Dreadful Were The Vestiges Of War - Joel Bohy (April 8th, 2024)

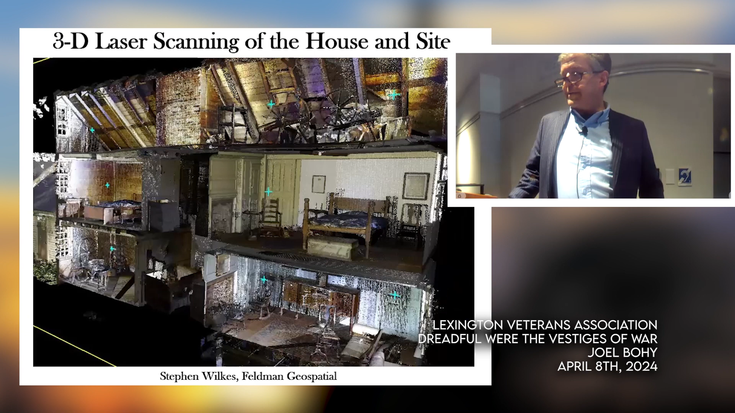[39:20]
and you can see some of these cutaways are really cool you can see even up in the attic sheathing that was replaced and what was original by the color change but it also enabled us to put this trajectory analysis together so you can see all the white lines those are all shots that we we found in the house you can see all the different shots going in where they came from